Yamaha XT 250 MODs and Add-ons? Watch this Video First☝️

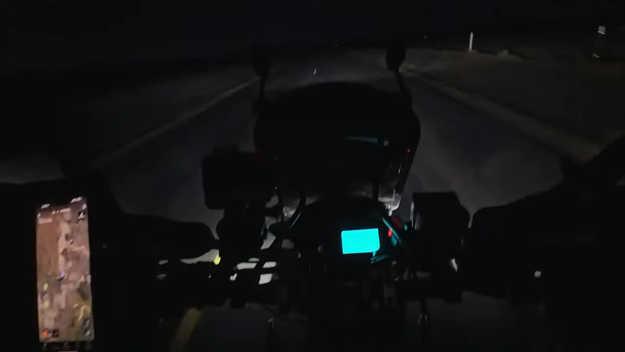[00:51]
The low beams you almost couldn't see anything on, and it just didn't work well. With this Tusk H4 bulb, it works amazing.